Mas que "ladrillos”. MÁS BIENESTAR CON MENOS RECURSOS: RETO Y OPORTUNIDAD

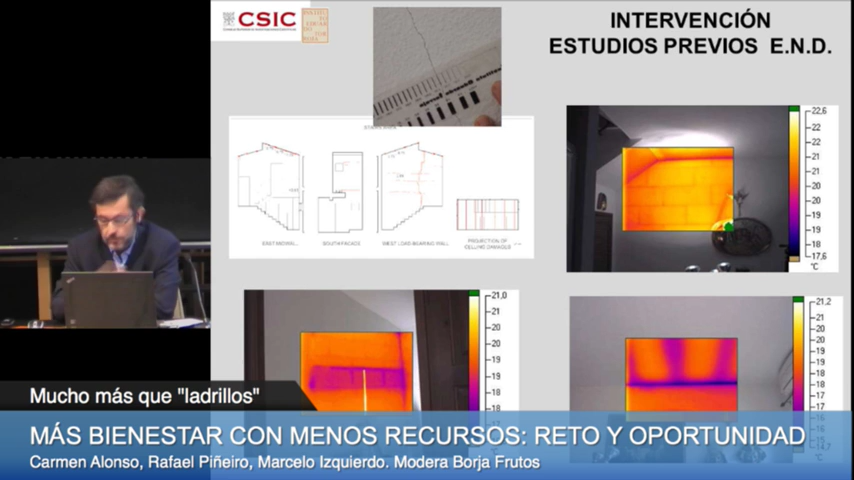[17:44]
y ahí es donde nosotros podemos aportar el empleo de técnicas no destructivas o mínimamente destructivas para conocer el estado de ese edificio, para conocer su composición y para conocer su comportamiento. Aquí pongo algún ejemplo de cómo se han utilizado técnicas no destructivas para analizar la composición constructiva,